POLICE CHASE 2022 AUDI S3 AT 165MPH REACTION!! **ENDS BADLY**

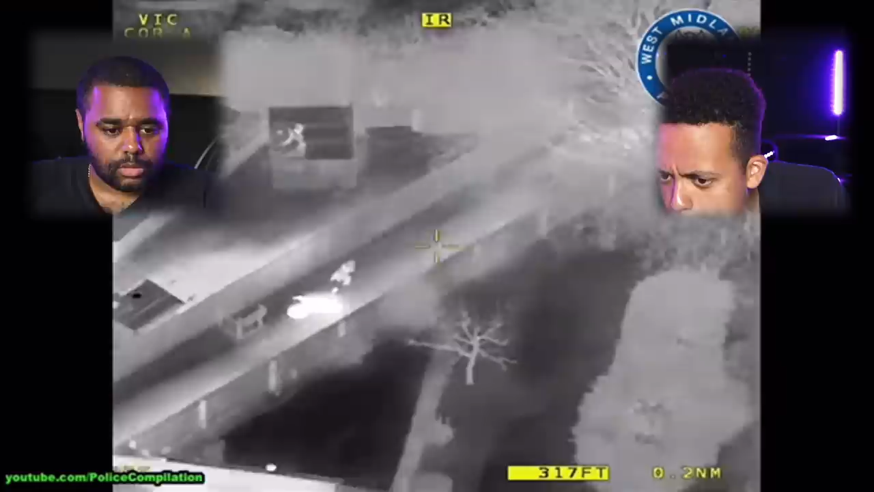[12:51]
Woah Oh, the old helicopter's out Is that a dog? Yeah, a dog Yeah, a dog Yeah, police officers Hold your positions I bet he's near his house